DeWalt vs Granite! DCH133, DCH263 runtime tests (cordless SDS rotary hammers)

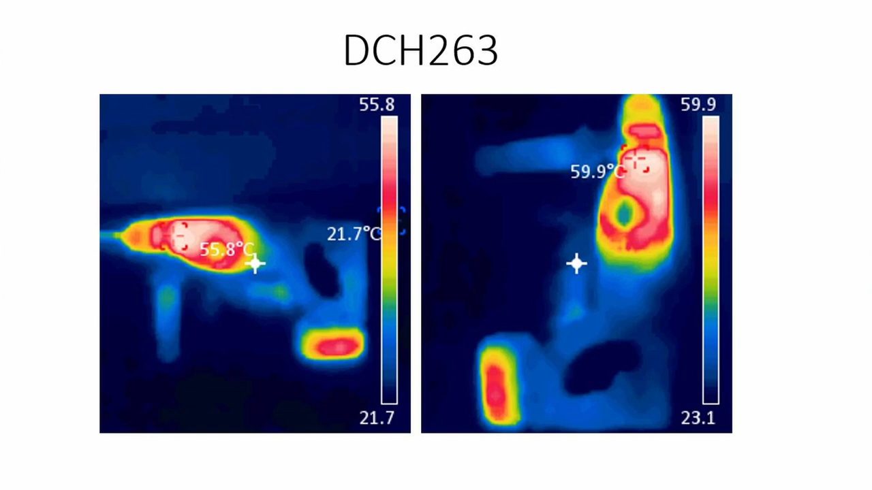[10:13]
I would see some other tools get up to sort of 70, 80 degrees, but these ones are around 60, which is pretty good. So a bit hot to the touch, but not too hot. I don't know what the hell that is in Fahrenheit. But you know,
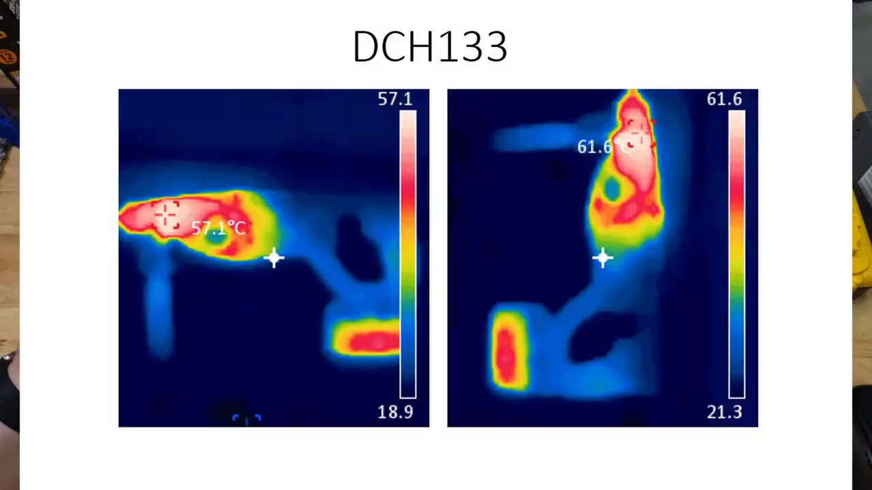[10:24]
too hot to touch is usually 65, 70 degrees, something like that.
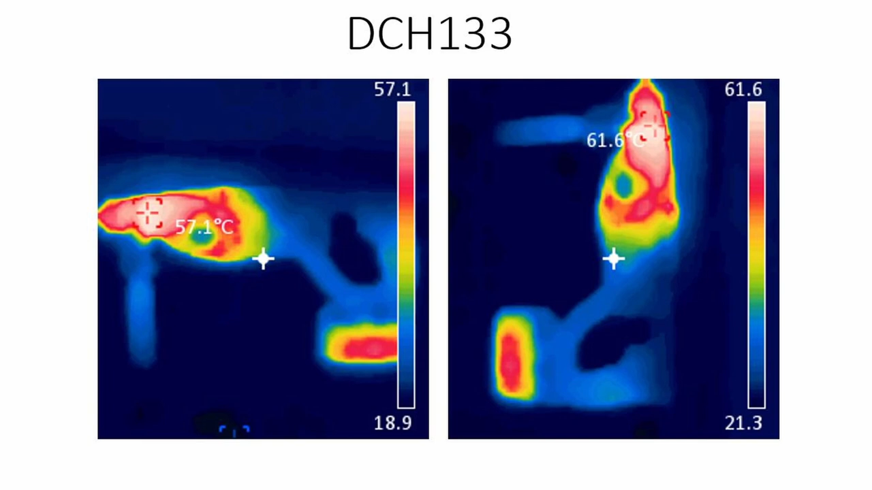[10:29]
So these guys will get up there, but not quite as hot as the other tools. So yeah, again, really, really good stuff there. I do like how DeWalt just ventilates the hell out of their tools too.